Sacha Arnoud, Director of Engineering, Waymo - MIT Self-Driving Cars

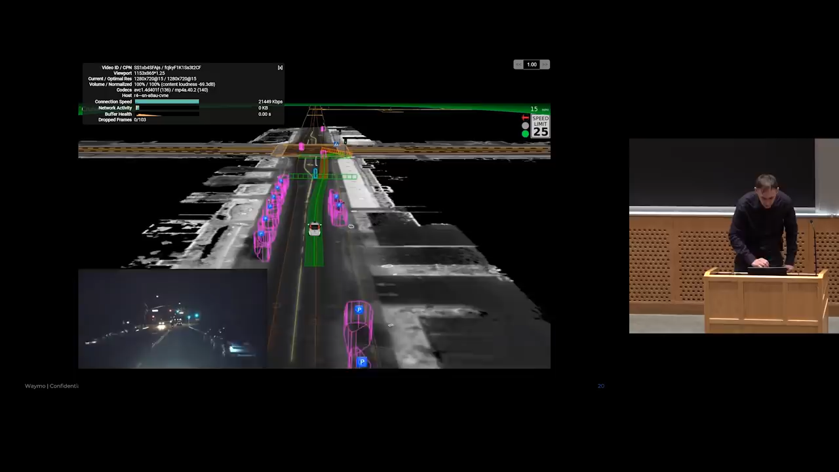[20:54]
Obviously, driving is even more challenging beyond the real time.
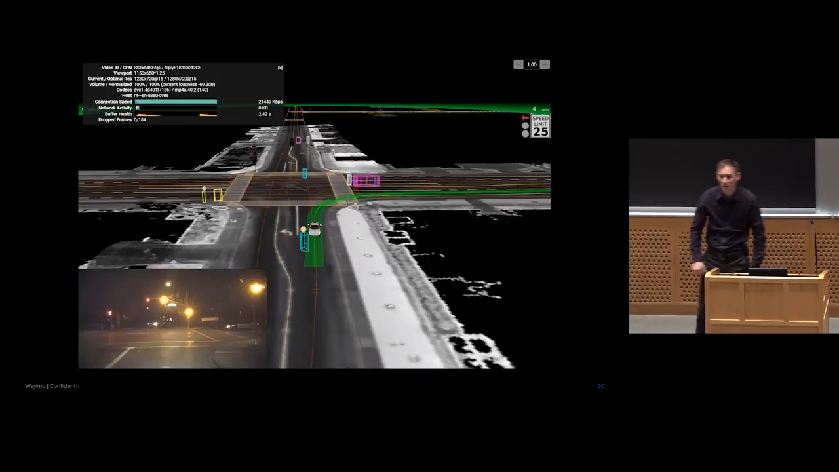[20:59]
And if you saw the cyclist going through, so you have real stuff happening on the scene that you need to detect and properly understand, interpret, and predict.
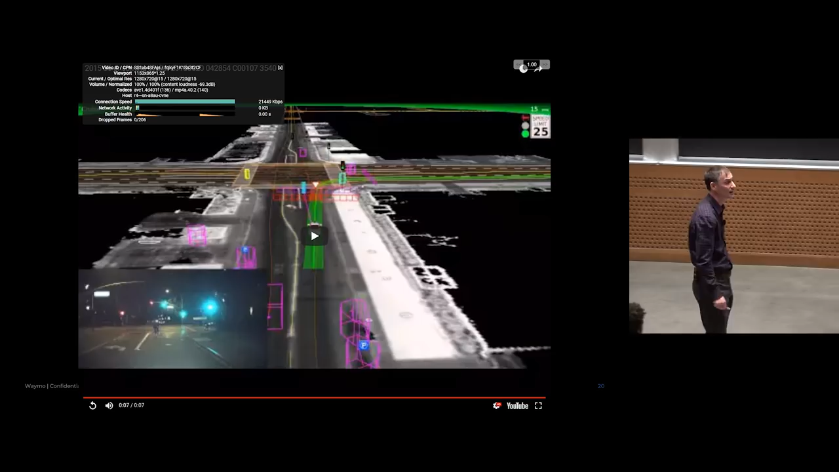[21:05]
And at the same time, here,
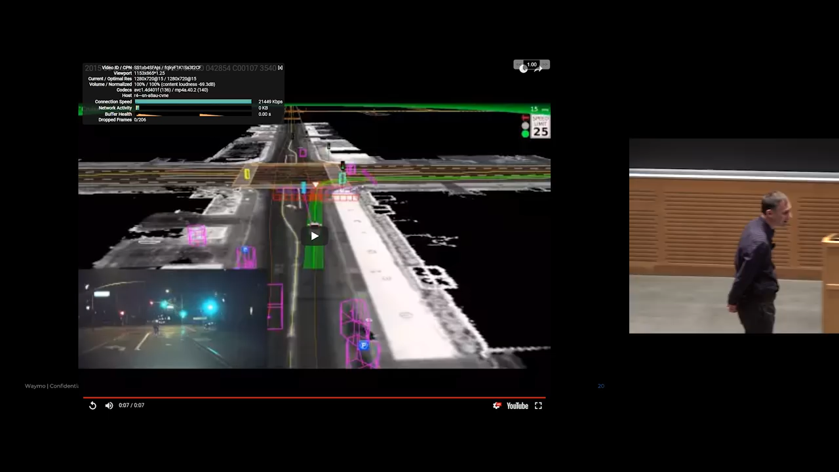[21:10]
I explicitly took a night driving example to show you that while you can choose when you take pictures of Street View and do it in daytime and in perfect conditions,
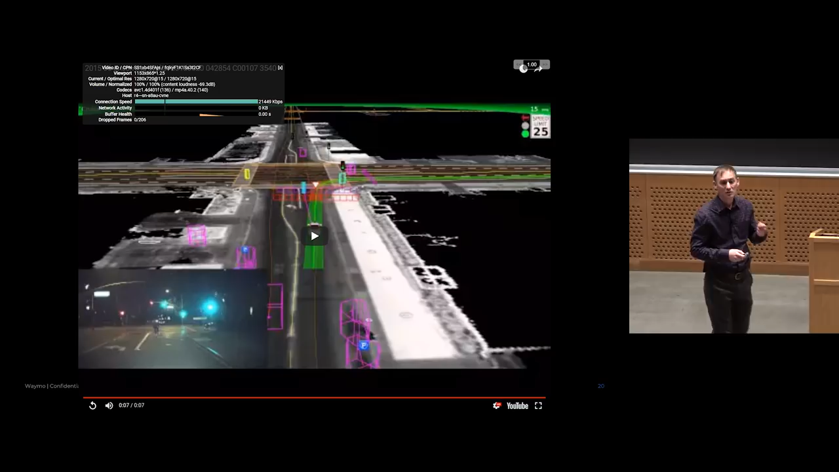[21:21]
driving requires you to take the conditions that they are, and you have to deal with it.
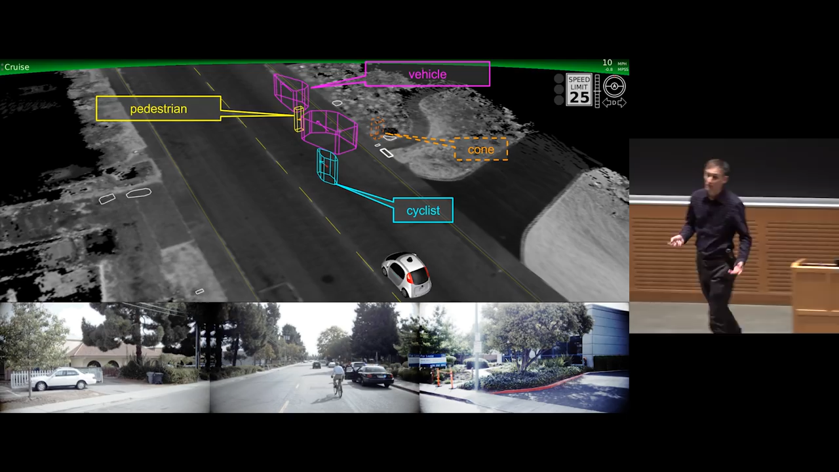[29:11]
So the first thing you can do, you have to do obviously, is the basics. So out of your sensor data, understand that a set of point clouds and pixels belong to the cyclist. Find that you have two cars on the scene, the police car and the car parked in front of it. Understand the policeman as a pedestrian. So basic level of understanding. Obviously you need a little more than that. You need to go deeper in your semantics. Obviously you need, if you understand that the flashing lights are on,
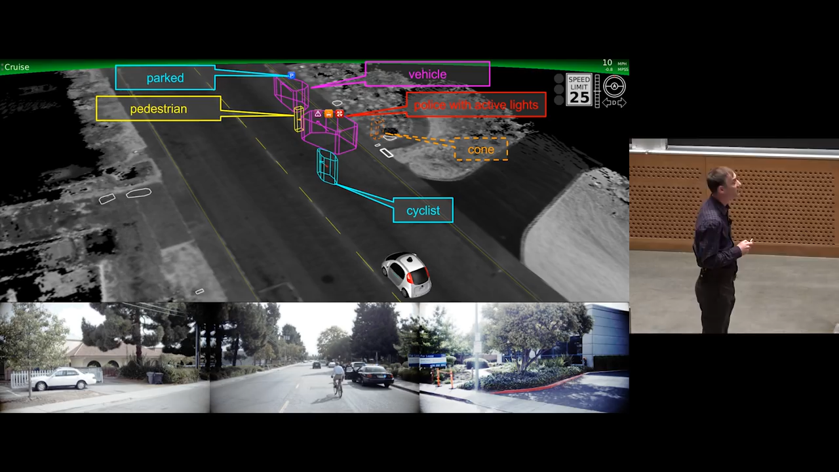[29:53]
you understand that the police car is becoming an EV and is performing something on the scene, if you understand that this car is parked, obviously that's a valuable piece of information that's going to tell you whether you can pass it or not. Something you may have not noticed is that there are also cones.
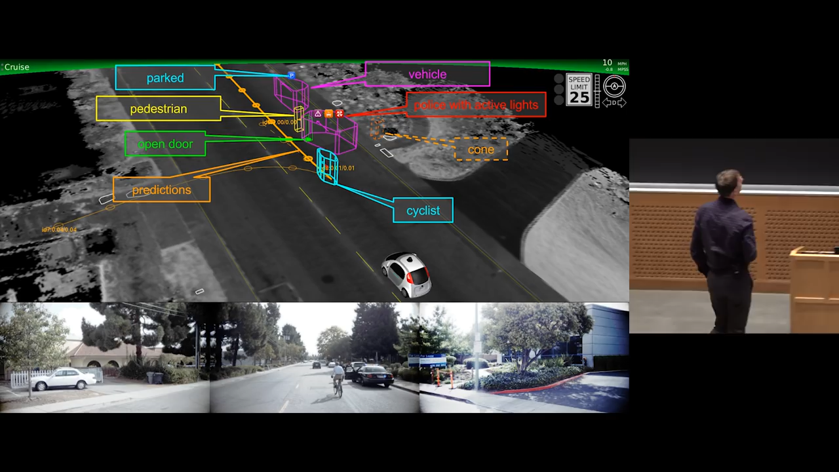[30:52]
And only then, only when you have that depth of understanding, you can start to come up with realistic behavior predictions and trajectory predictions for all those agents on the scene so that you can come up with a proper strategy for your planning control.
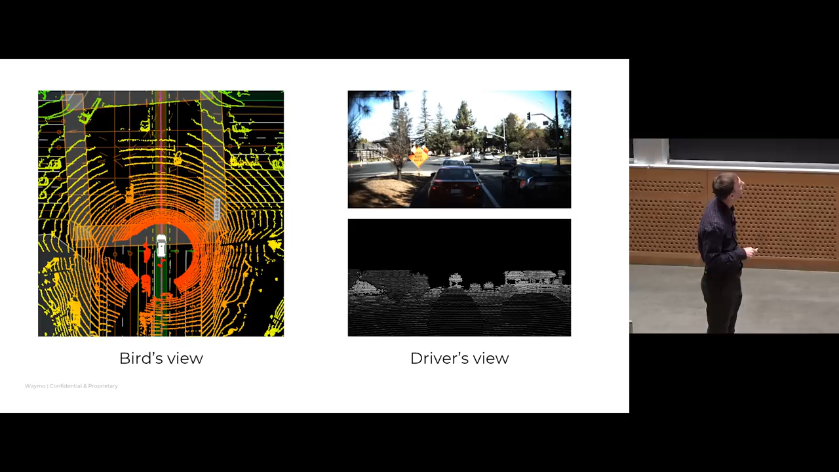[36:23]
the scene but they don't it's harder to put imagery pixels imagery you saw from the car into those top-down views so there's
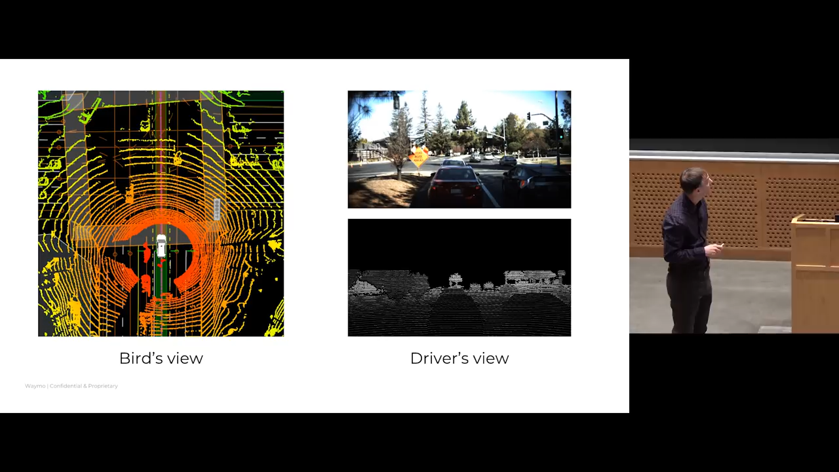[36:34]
another famous one common one that is the driver view so projection onto the plane from the driver's perspective that are much better at utilizing
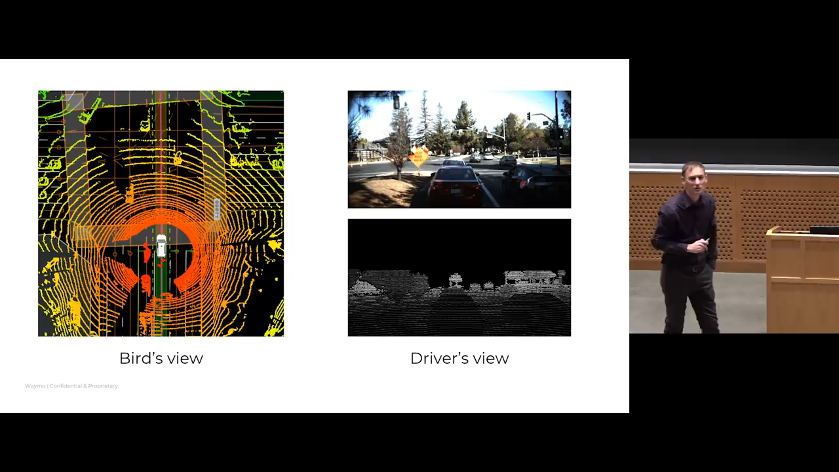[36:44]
imagery because essentially that's how imagery got captured we didn't use drones